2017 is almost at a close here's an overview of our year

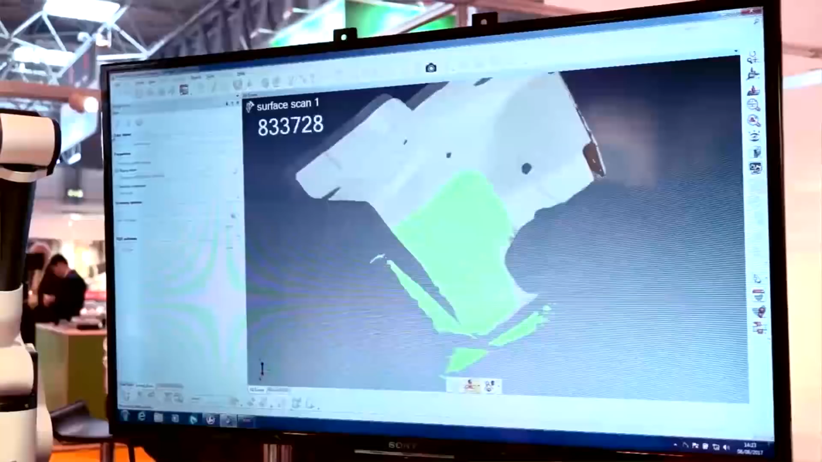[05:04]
Our photogrammetry style systems over here, which are more based on optical, still giving out of pouring clouds. You can still do all your normal types of inspection with them.